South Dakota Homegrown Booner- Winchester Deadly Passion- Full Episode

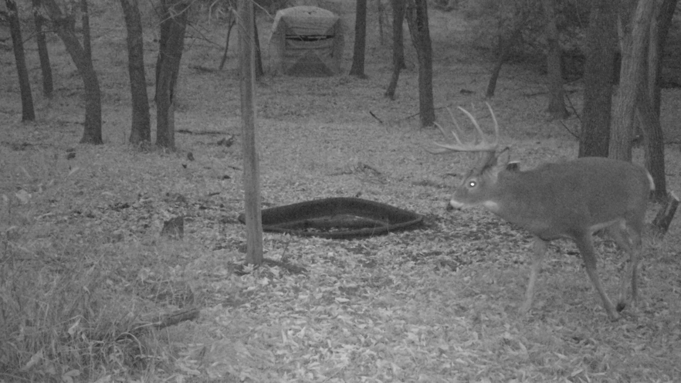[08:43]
Now, this buck was coming in, and he was becoming pretty regular, but he had been coming in at night.
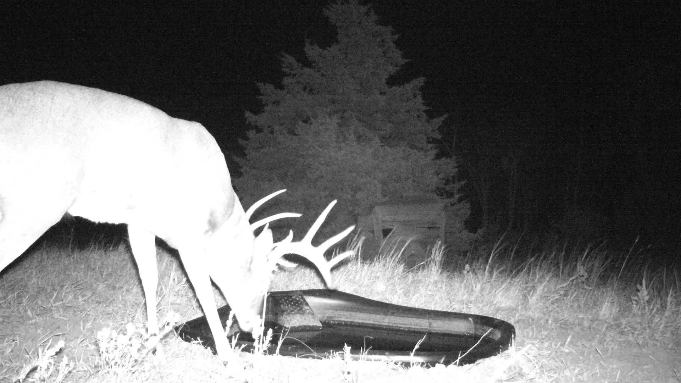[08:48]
He was coming to our water hole, coming to our licking branch, and I thought, this is awesome.
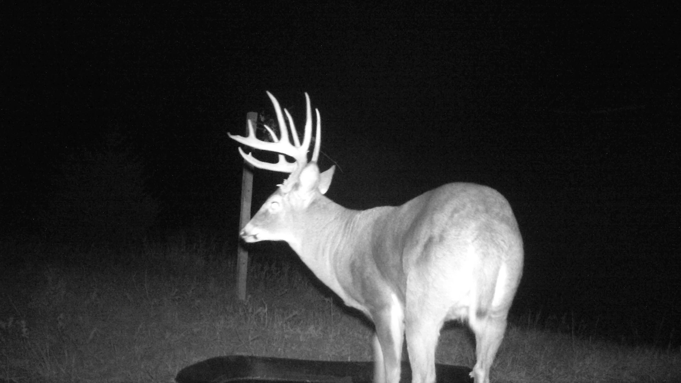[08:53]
To know that you've put in the time, you've done it, and now this buck is coming there because of you. Now, all we needed were daylight pictures.